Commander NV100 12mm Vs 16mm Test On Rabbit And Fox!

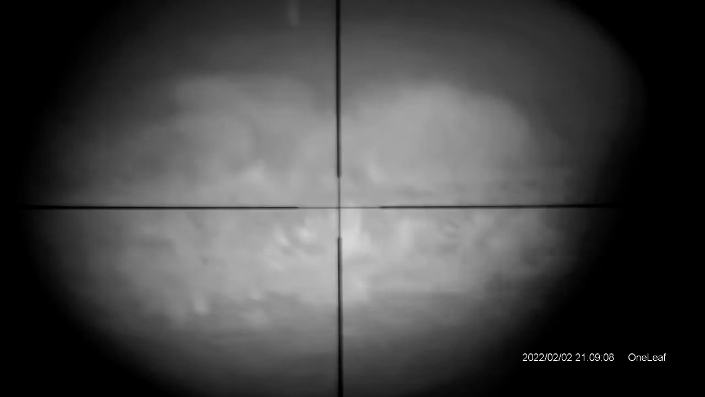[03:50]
Oh, that one's running. He's getting the f*** out of there. I might stop, little fella, stop. Behind the bushes, I can't see his eyes.
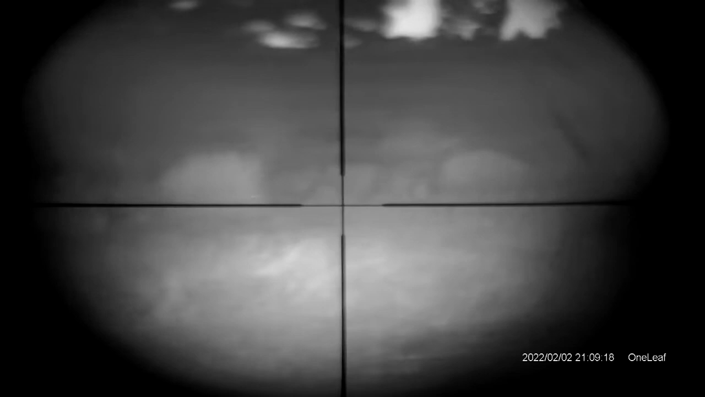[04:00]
He's getting the f*** out of there. Oh, no.